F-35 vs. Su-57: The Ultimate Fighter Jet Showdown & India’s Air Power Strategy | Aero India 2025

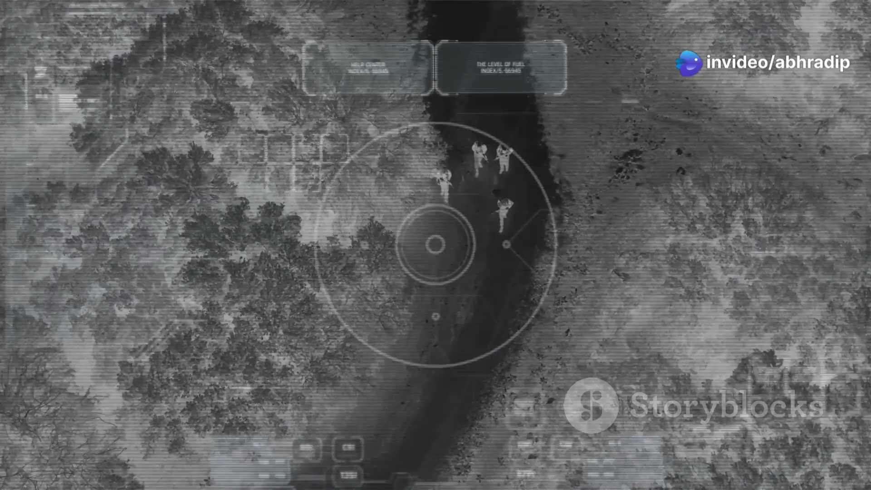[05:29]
and track system or irs that can detect and track aircraft without emitting any radar signals in modern warfare information